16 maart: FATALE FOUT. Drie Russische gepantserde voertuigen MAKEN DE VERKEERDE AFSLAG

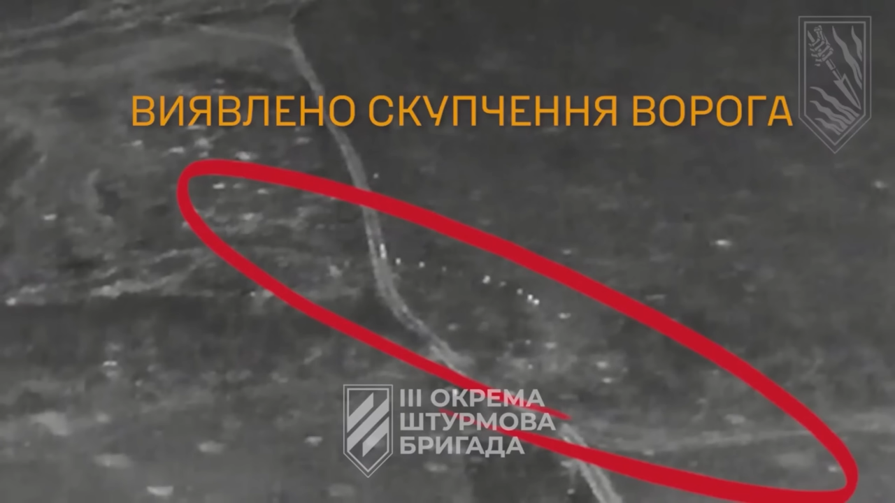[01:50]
Oekraïnse strijders van de derde aanvalsbrigade hebben gevechtsbeelden vrijgegeven waarop te zien is hoe Oekraïners Russische aanvalseenheden detecteren en vernietigen met cluster munitie onderweg. Aangezien zeer weinig aanvalseenheden erin slaagden om
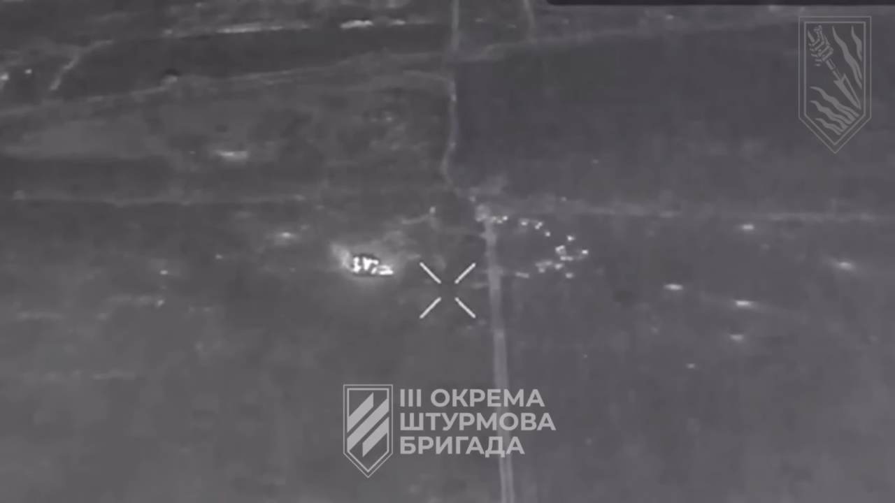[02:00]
intact bij de Oekraïnse posities te komen nam de intensiteit van de Russische aanvallen vanzelfsprekend af. De snel veranderende dynamiek dwong de Russen hun tactieken aan te passen als ze verder wilden gaan.
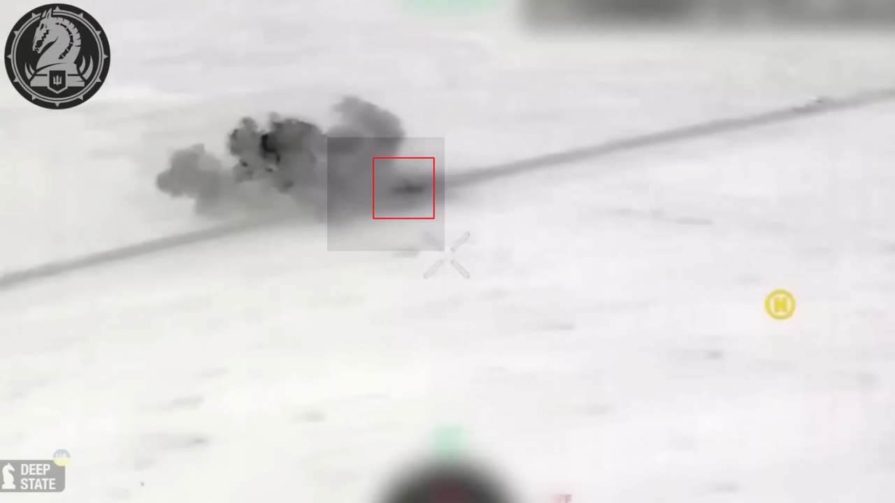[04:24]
Het eerste voertuig werd al in de velden geraakt door Oekraïnse artillerie.
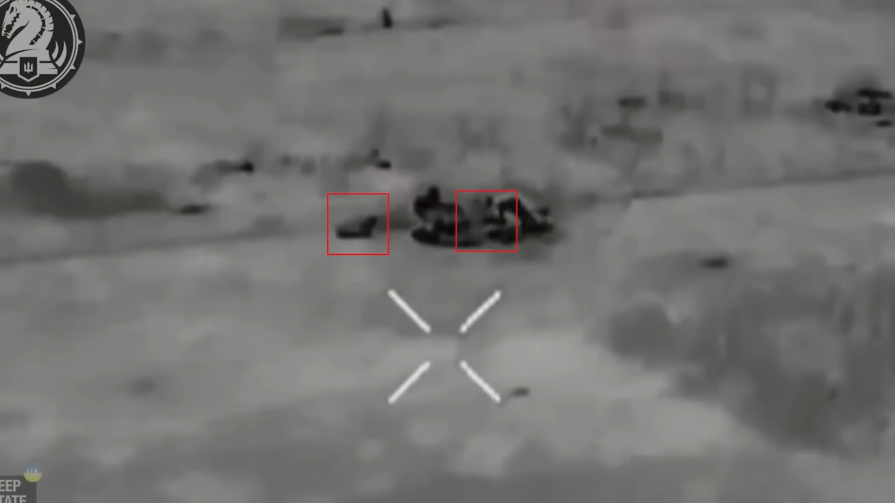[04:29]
Het tweede voertuig onderging hetzelfde lot bij de nadering van het dorp.
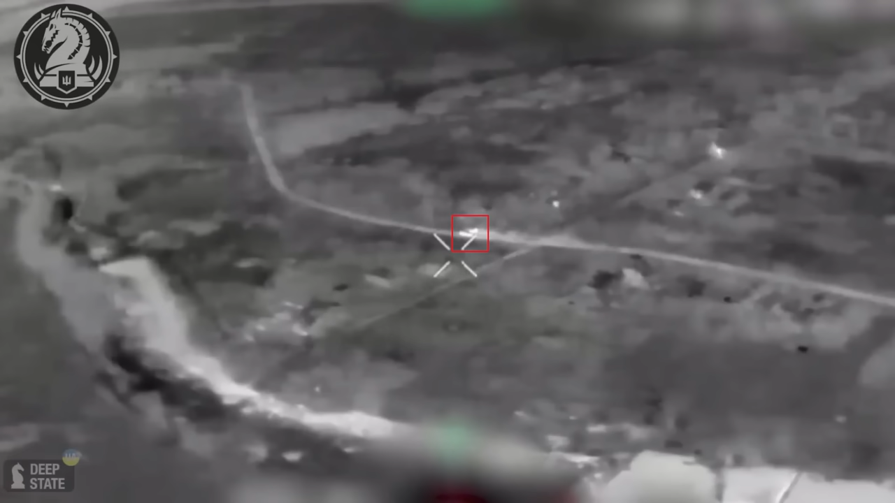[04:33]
Een voertuig slaagde erin Russische troepen naar de rand te brengen, waar Russen onmiddellijk probeerden posities in te nemen in zoveel mogelijk gebouwen.
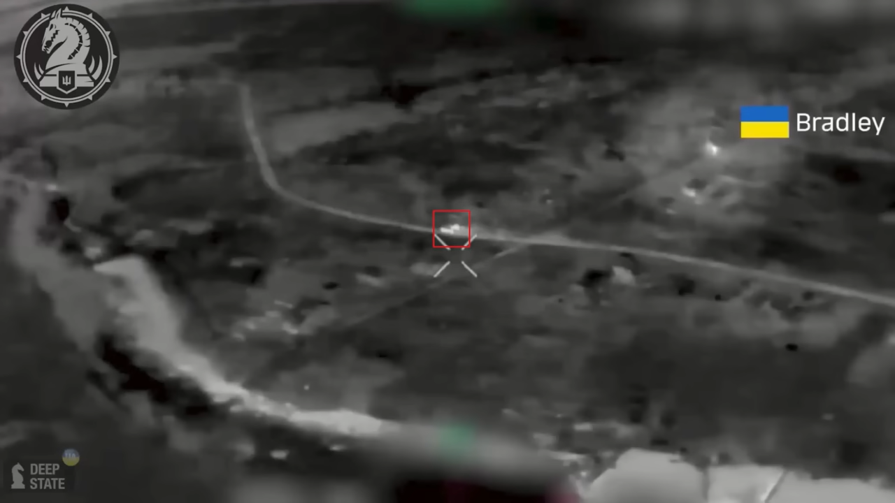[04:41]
Helaas voor de Russen stuurde de Oekraïners op het moment dat de Russische aanval werd gedetecteerd, een Bradley naar de regio.
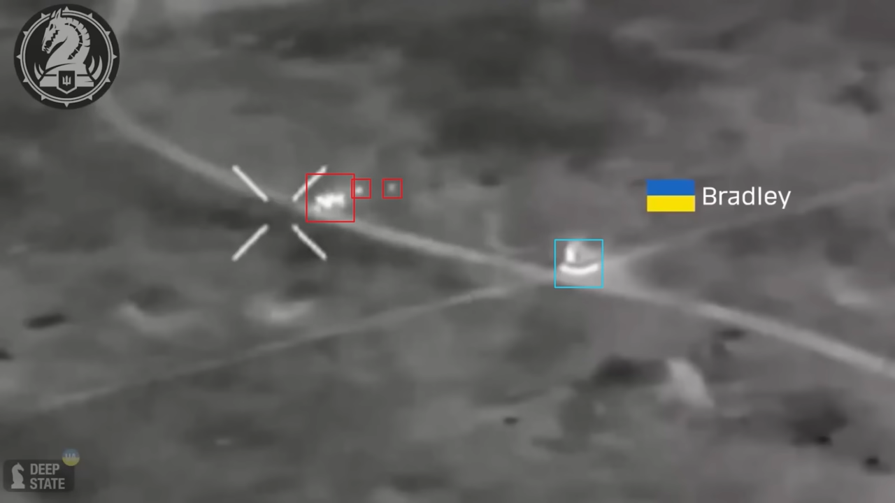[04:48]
De Oekraïners kwamen op tijd aan en openden het vuur vanuit het machinegeweer terwijl de Russische troepen nog aan het uitstappen waren.